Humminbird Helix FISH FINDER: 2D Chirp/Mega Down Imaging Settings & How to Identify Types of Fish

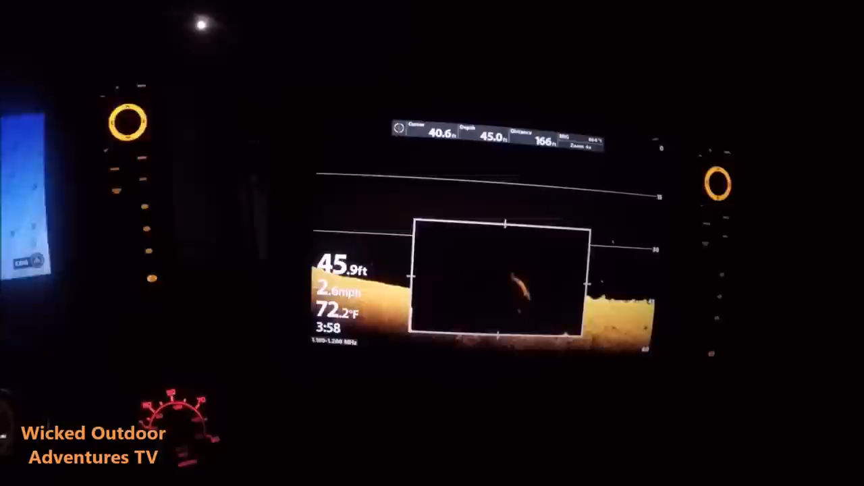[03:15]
On screen: water 72.2°F
Tell me, Rachel, what it is. A big fish? It's a sturgeon.
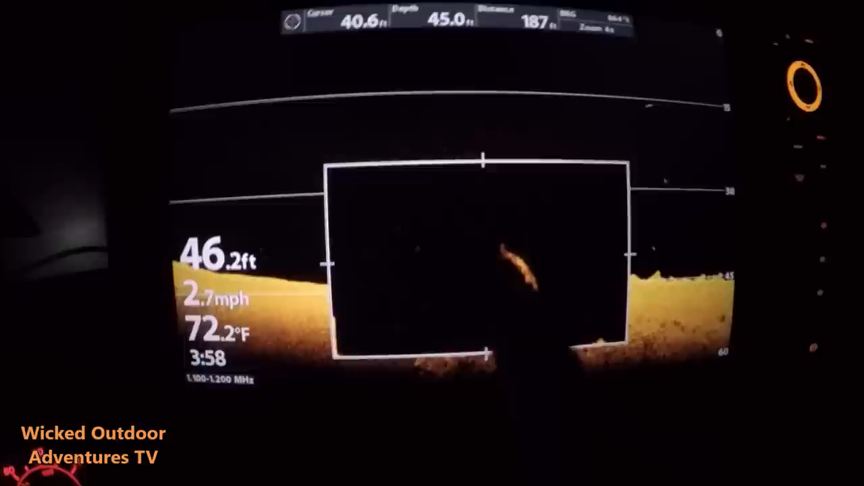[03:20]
On screen: water 72.2°F, speed 2.7 mph
You can tell you it's a sturgeon right here.
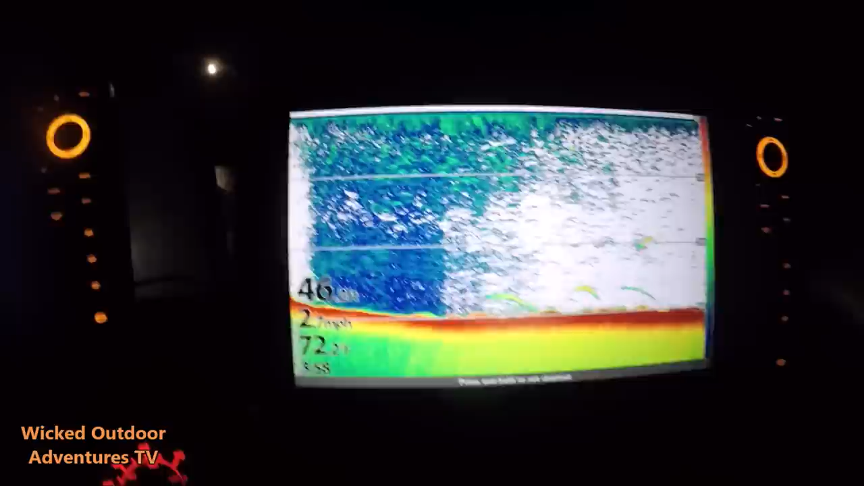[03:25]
So, this is what a sturgeon looks like on your 2D Sonar.
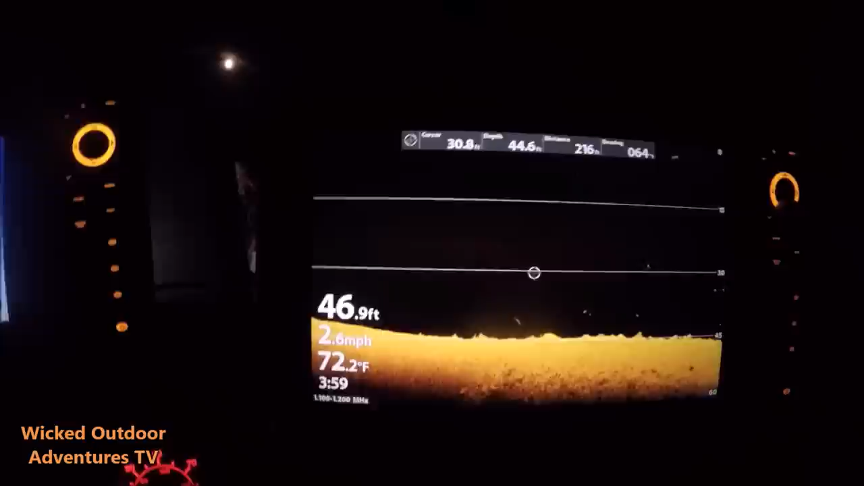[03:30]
On screen: water 72.2°F, speed 2.6 mph
And this is what a sturgeon looks like on your down imaging. Zoom in on it.
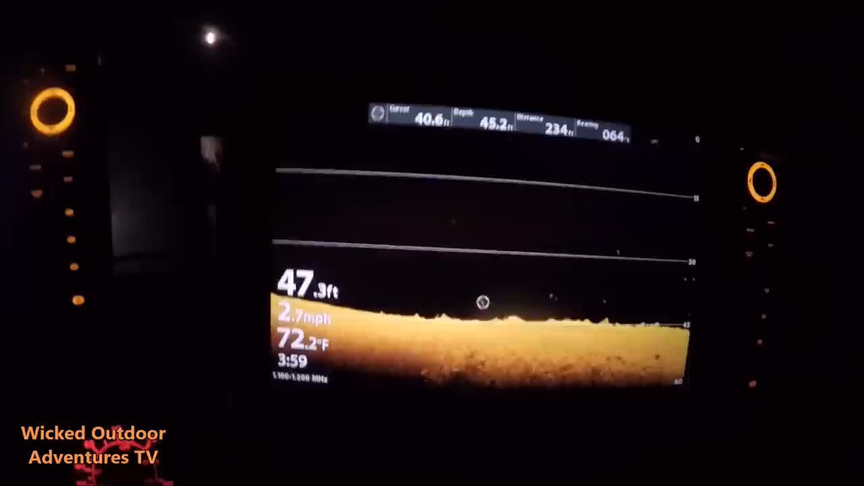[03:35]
On screen: water 72.2°F, speed 2.7 mph
And you can tell. You can see the sturgeon.
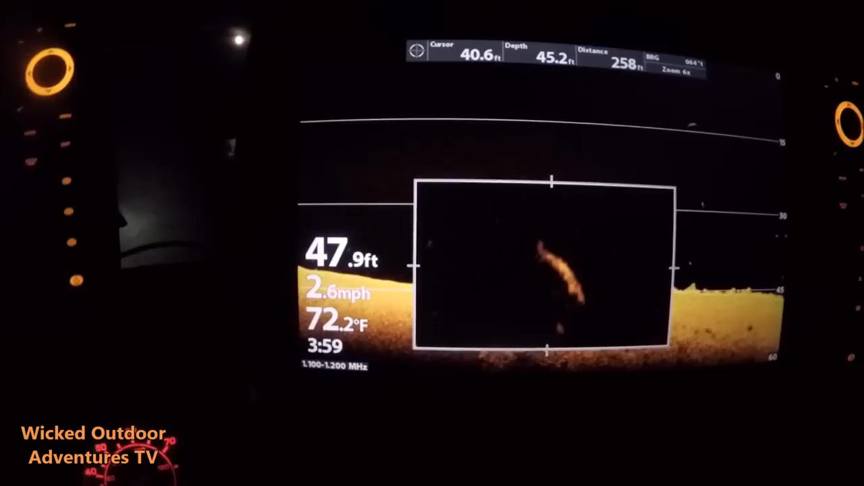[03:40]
On screen: depth 47.9 ft, water 72.2°F, speed 2.6 mph
Right here. You can tell on the 2D. Oh, I see the 2D.
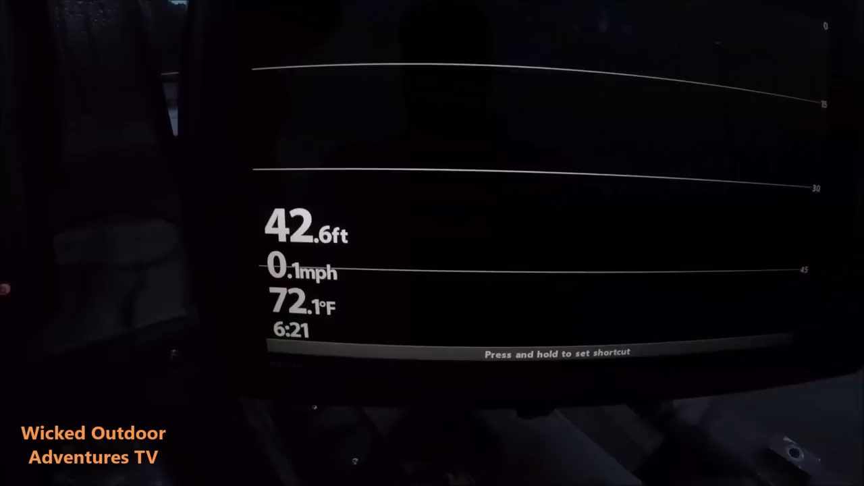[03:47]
On screen: depth 42.6 ft, water 72.1°F, speed 0.1 mph
But then I go to down imaging, seeing there's two fish. Oh, okay. Yep. Here's the fish right here at one of our baits.
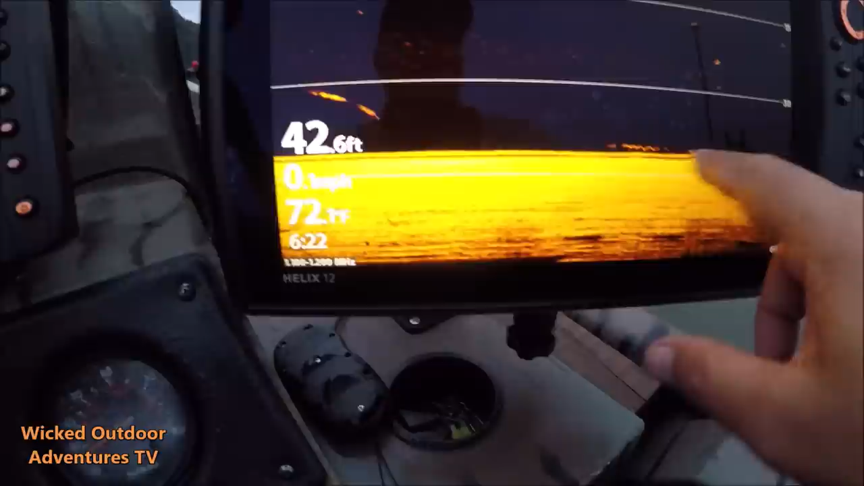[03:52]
On screen: depth 42.6 ft
You can see the fish right there. That long green line is our bait. Here's another fish coming up on our bait.
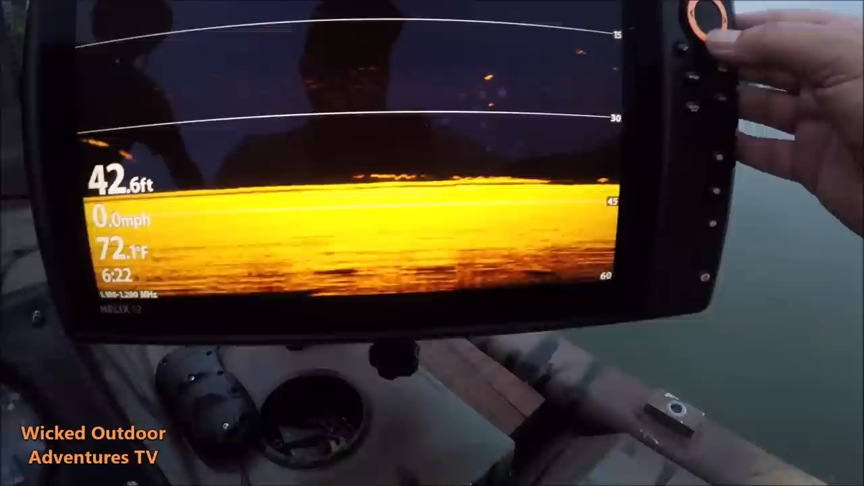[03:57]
On screen: depth 42.6 ft, water 72.1°F, speed 0.0 mph
If I want to zoom in on that bait, I can go right here with my cursor.
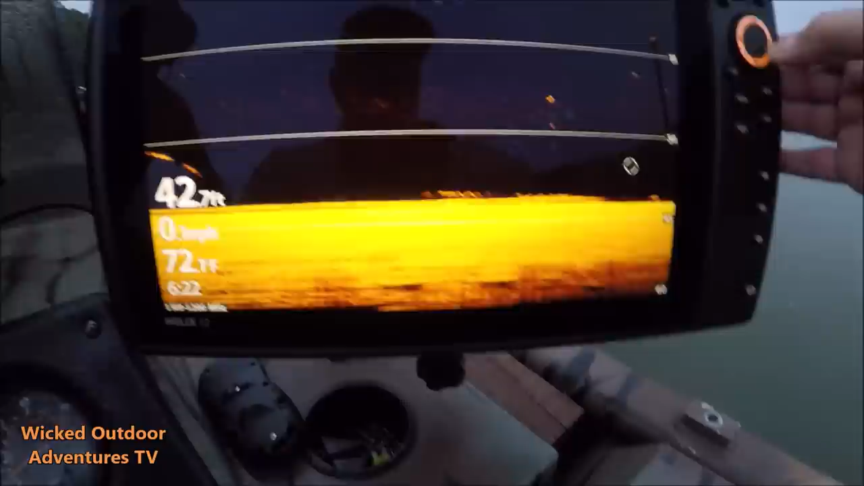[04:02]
This is a little cat. I can tell right off the bat. You can see his belly. His belly looks like mine. I blow it up. See a little catfish right there. You can see his little belly. Mm-hmm. Yeah.
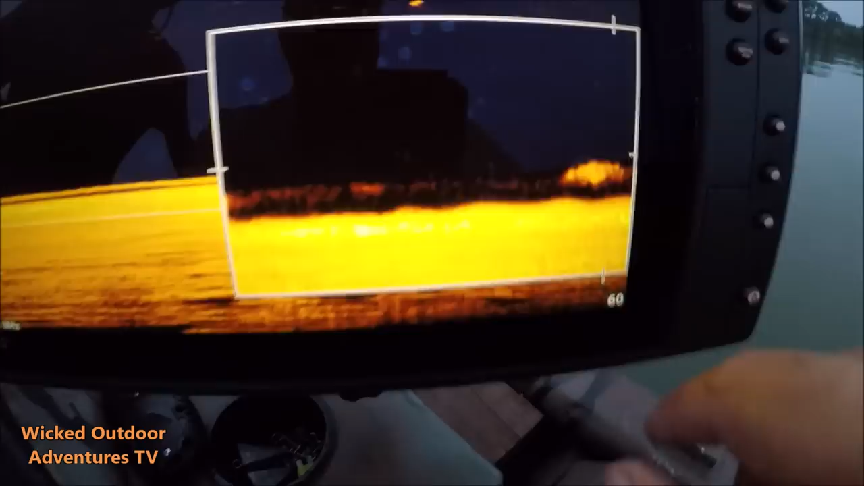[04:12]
So, he's right there at our baits. Big old cat right there.
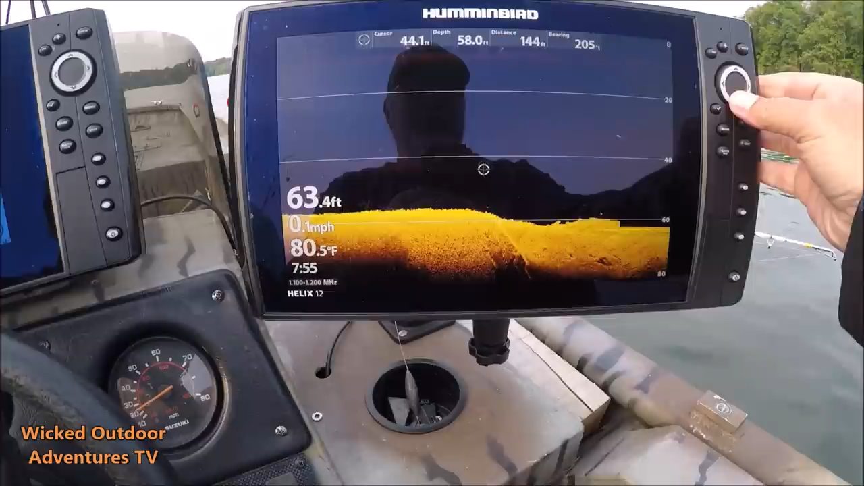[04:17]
On screen: water 80.5°F, speed 0.1 mph
We're on down imaging. We're just going to scroll down to the fish if we can get a look at him and see what it is.
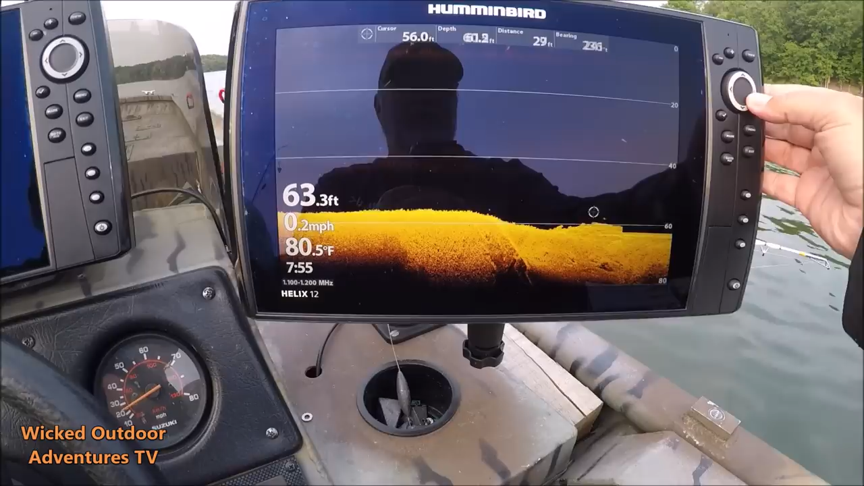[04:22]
On screen: depth 63.3 ft, water 80.5°F, speed 0.2 mph
Yeah.
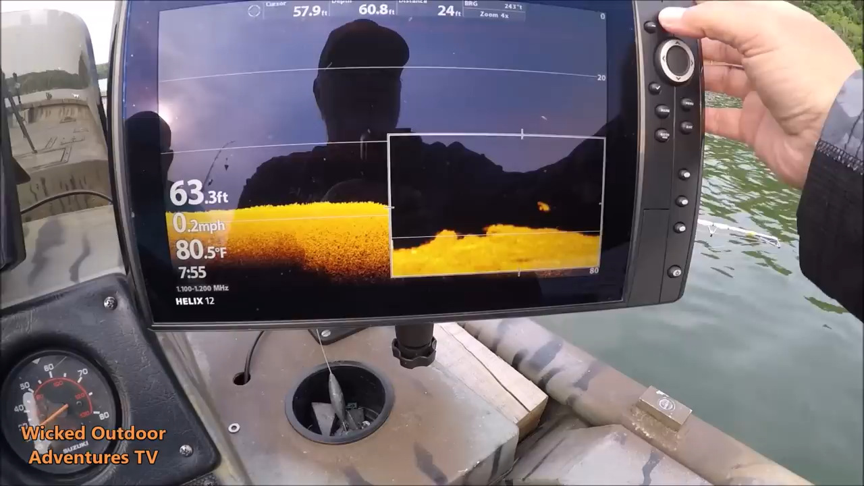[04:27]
On screen: water 80.5°F, speed 0.2 mph
You can see a big old cat right there. You can see his tail. You can see his head. You can see his whiskers.
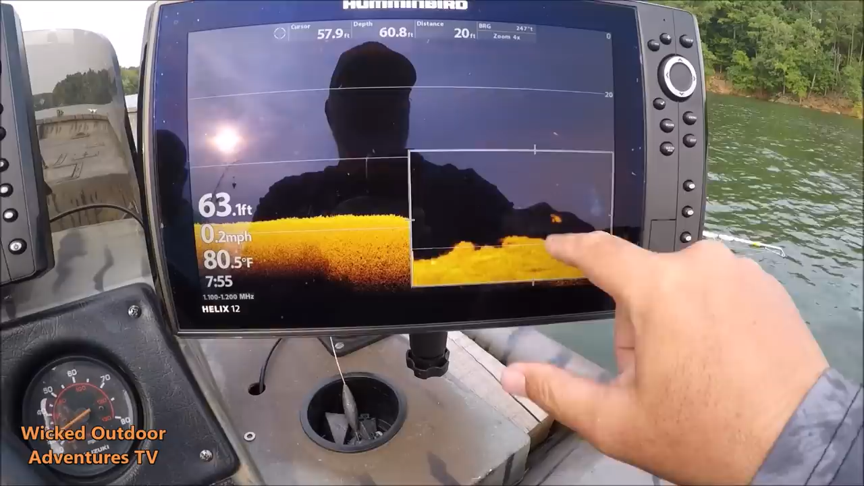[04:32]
On screen: water 80.5°F, speed 0.2 mph
Big old fish. Big old blue cat.
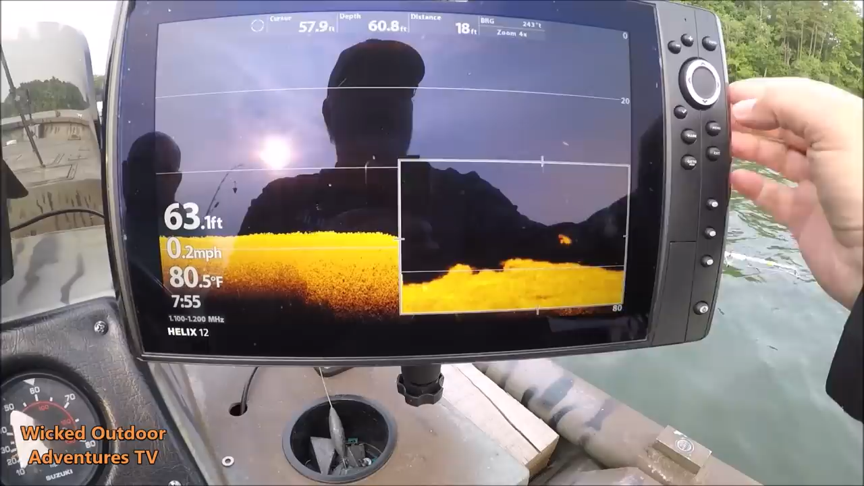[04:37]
On screen: water 80.5°F, speed 0.2 mph
That's him right there.
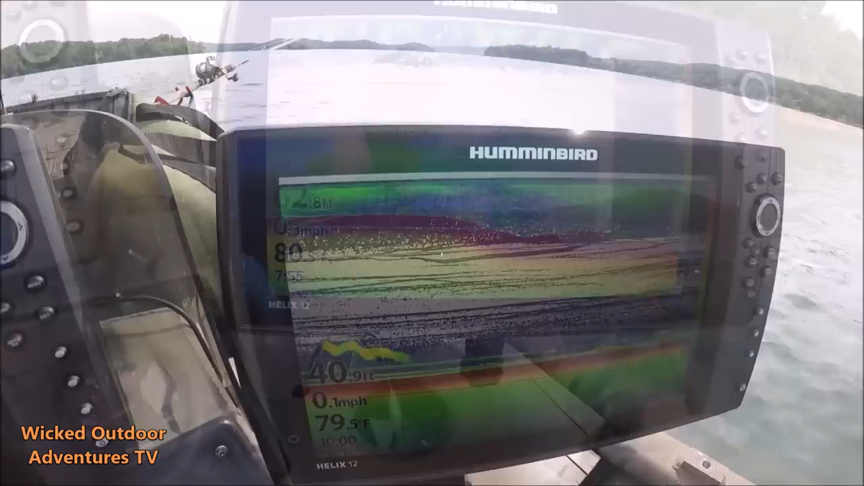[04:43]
As you can see in the fish finder, here's the fish we got hooked up right here.
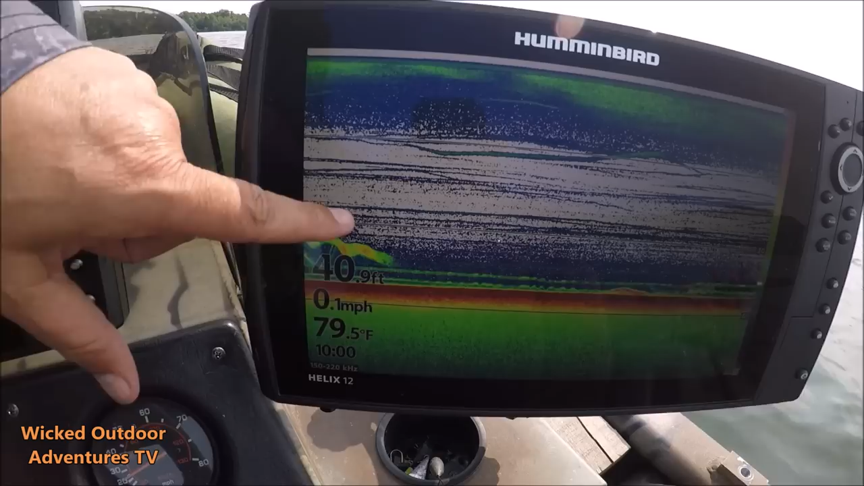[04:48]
On screen: depth 40.9 ft, water 79.5°F, speed 0.1 mph
That little green up down line is the sinker, but there's the fish causing all the commotion. Flathead probably chasing underneath us, but we're going to ease up here.
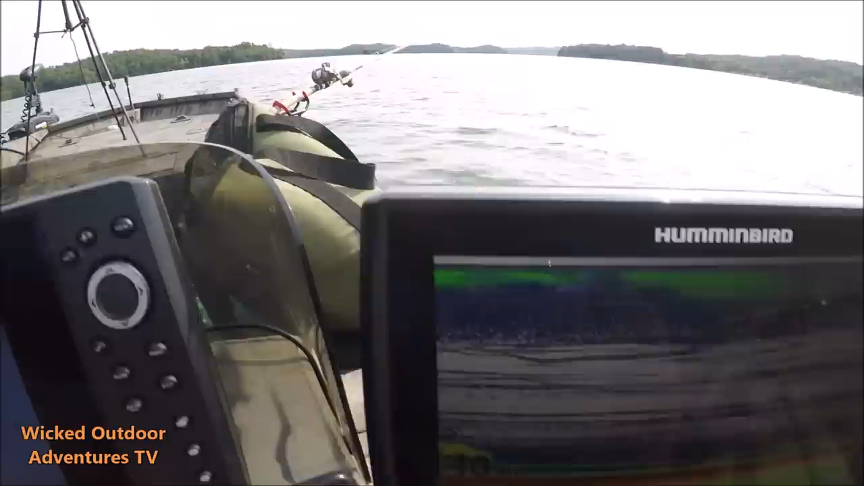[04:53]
We're going to turn. I don't know. Sit that fish is still on there.